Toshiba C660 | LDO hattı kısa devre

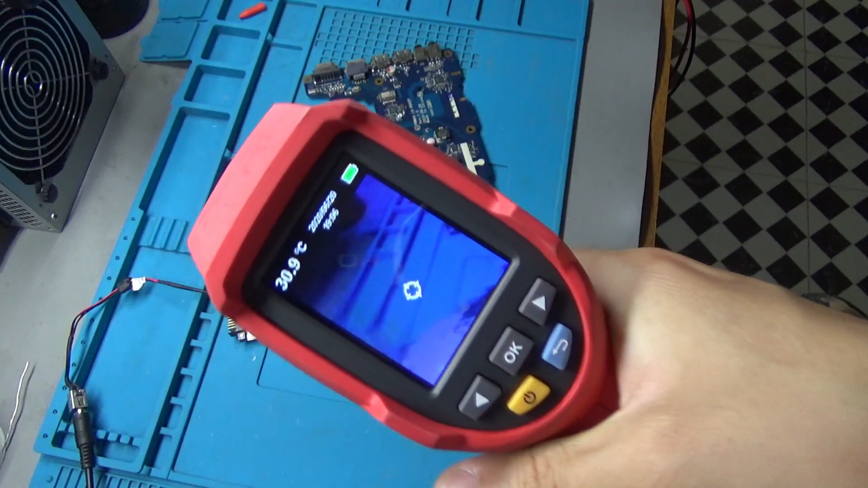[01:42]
On screen: spot 30.9°C
Termal kameramızın köməklə baxacaq görək nə isinir.
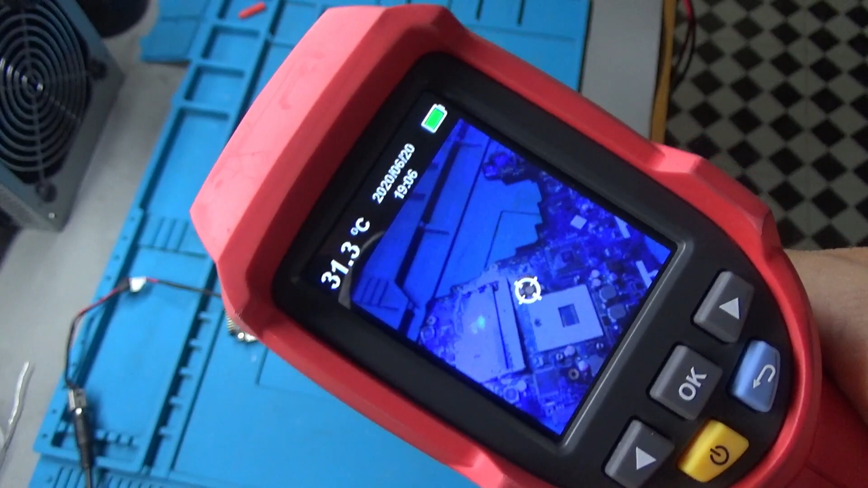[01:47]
Qida bloka aktiv olunur. Əvvəli, artıq burada bir isinmə var.
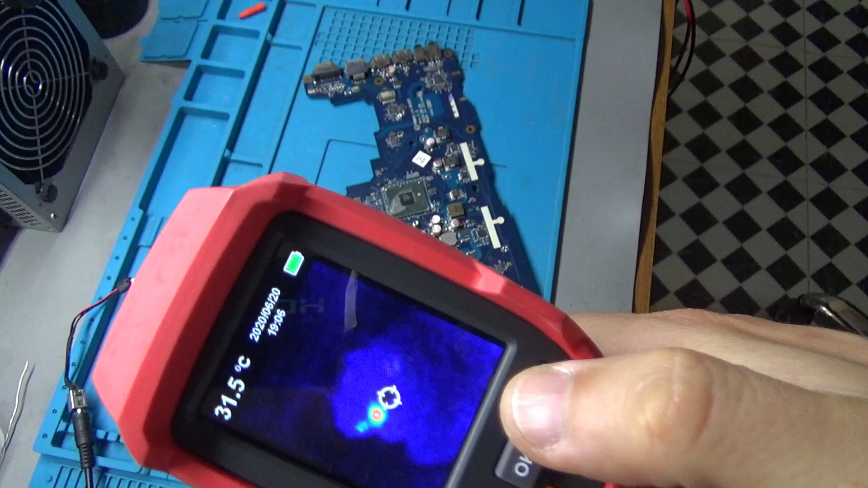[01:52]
On screen: spot 31.5°C
Anakartımızın digər bölmələrində ümumiyyətlə isinmə yoxdur.
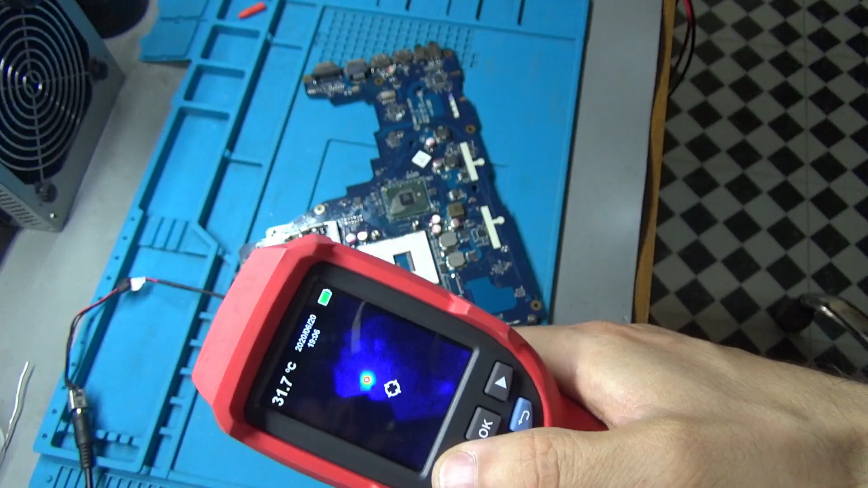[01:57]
On screen: spot 31.7°C
Sadəcə burada isinmə var. Bu da
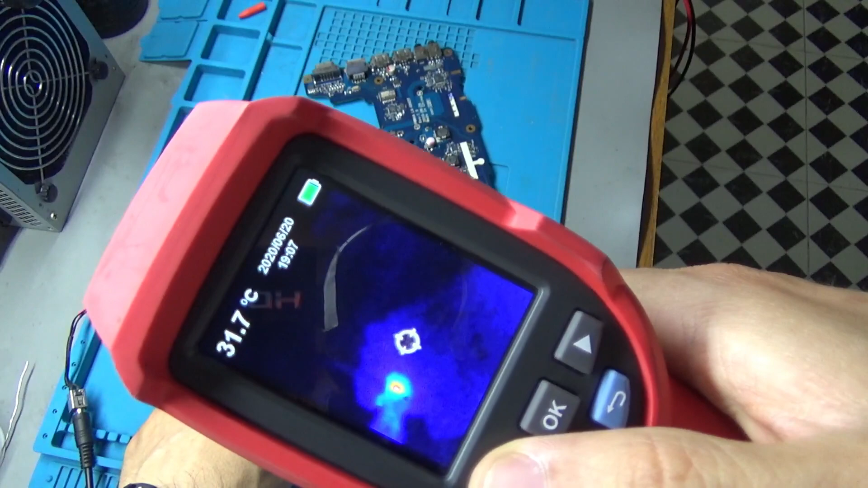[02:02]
On screen: spot 31.7°C
Ə, bu isinmə bizim
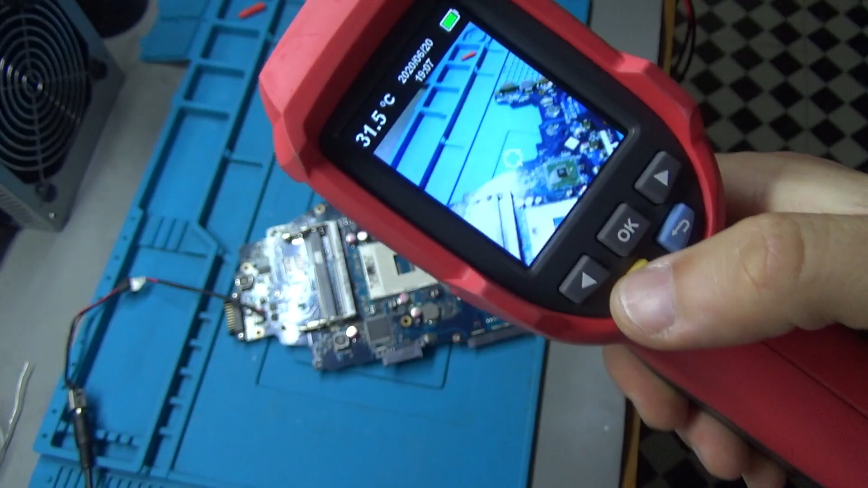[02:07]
On screen: spot 31.5°C
Stand-by Power özür istəyirəm. Stand-by Power nə idi?
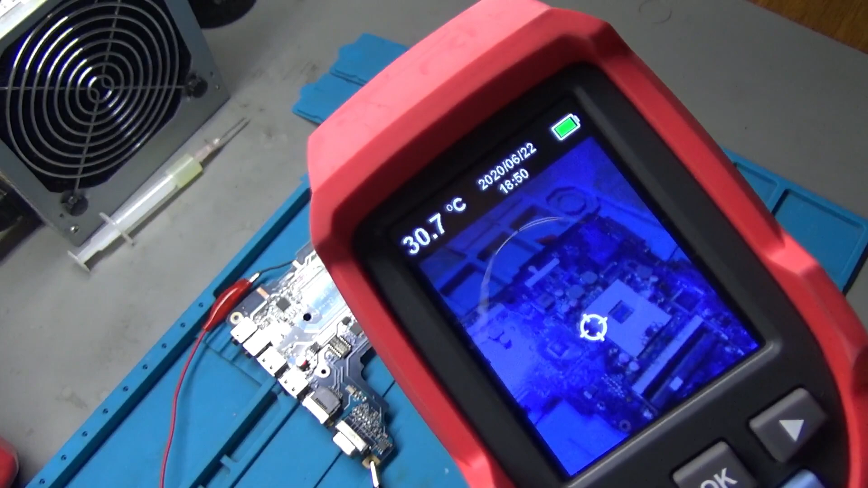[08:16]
On screen: spot 30.7°C
Nizamlarını bindiyisə, qida blokuna 3.3 anakarta veririk və sinən komponentimiz artıq göründü.
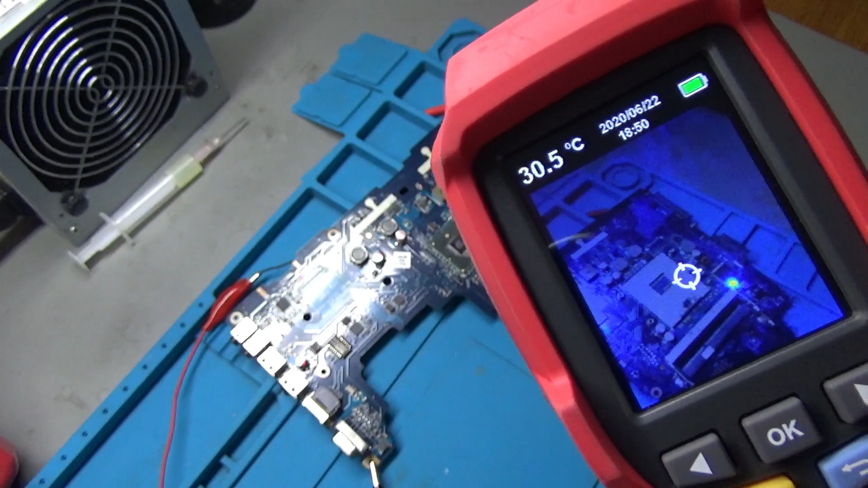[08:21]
On screen: spot 30.5°C
Digər bölmədə bir isinmə yoxdur.
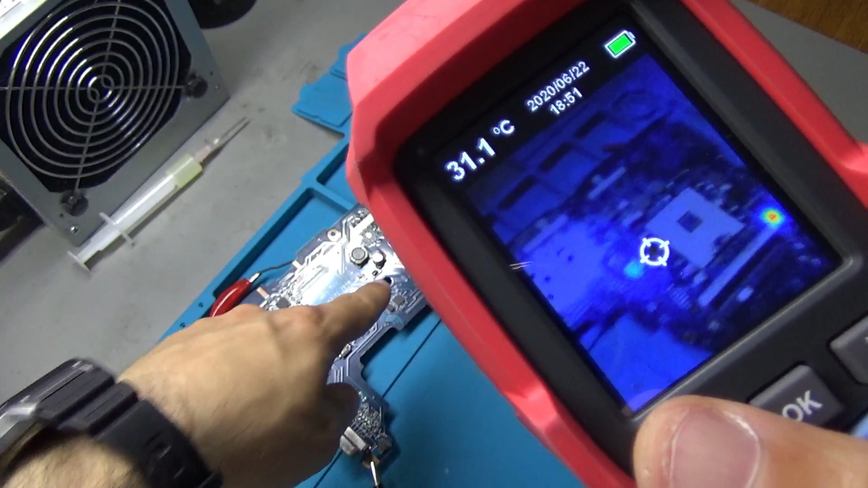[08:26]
On screen: spot 31.1°C
Bu, metalın parıldamasına görədir. Burada parıldım.
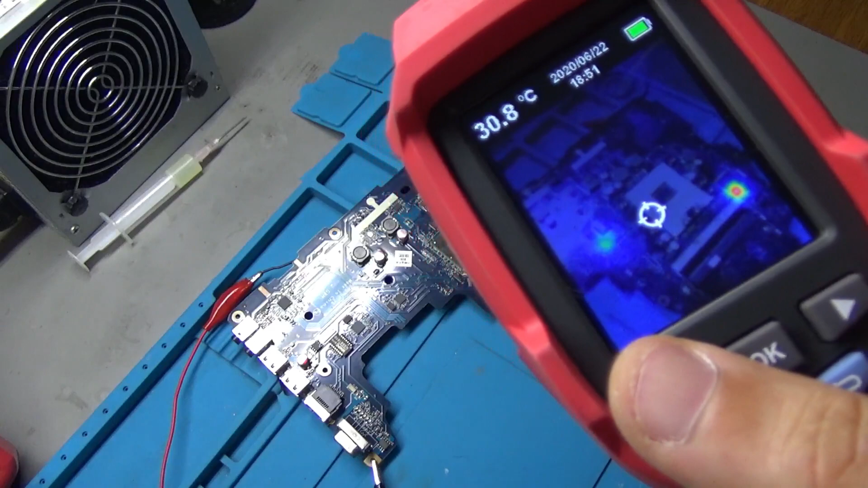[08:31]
On screen: spot 30.8°C
Və bizim kristalımızda istilik yoxdur, amma
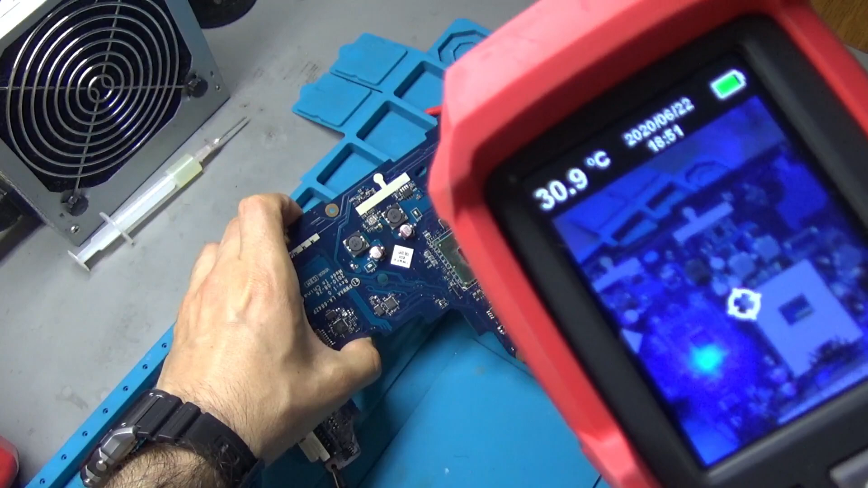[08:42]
kristalımızda da istilik var və multikontrollerimizdə istilik var. Bilmirəm, bəlkədə chipsetimiz və multikontrollerimizdə qısa qapanma, olma ehtimal var. Lakin, daha çox istilik belə deyim, multikontrollerdə görünür.